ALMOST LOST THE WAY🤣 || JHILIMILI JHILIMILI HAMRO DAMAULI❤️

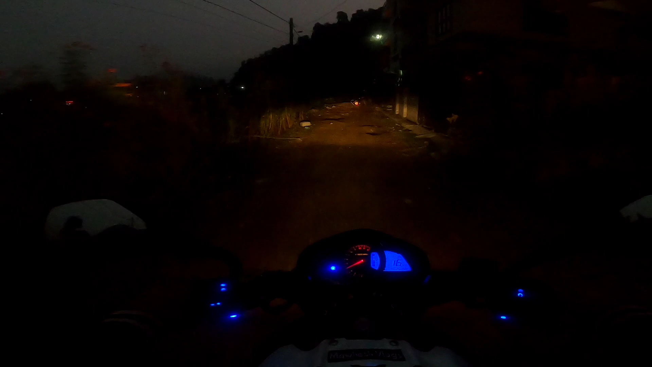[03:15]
कस्तो दुख्यो यार यता बाटो हिलो रहेछ नि चिकिन्छ पो जस्तो लाग्यो त मलाई त यार